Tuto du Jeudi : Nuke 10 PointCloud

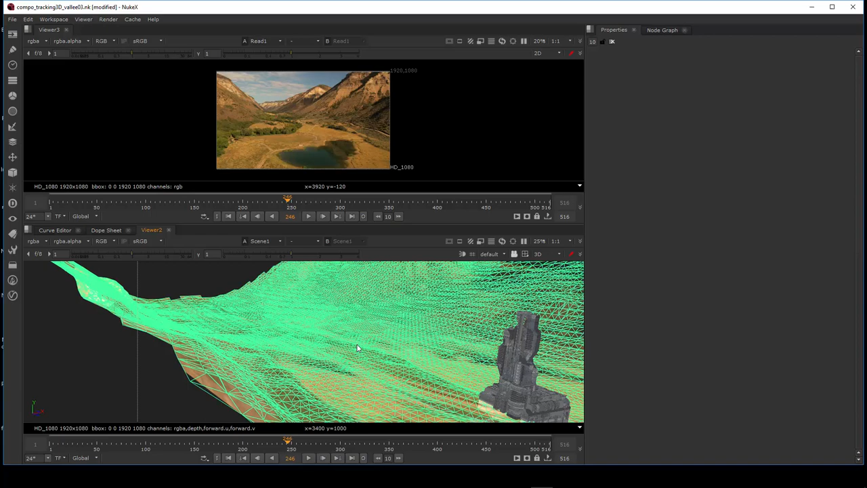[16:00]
donc il va prendre une charge graphique qui peut être importante ici ce qui est intéressant c'est que bien entendu on va pouvoir donc exporter le bec mèche ici à partir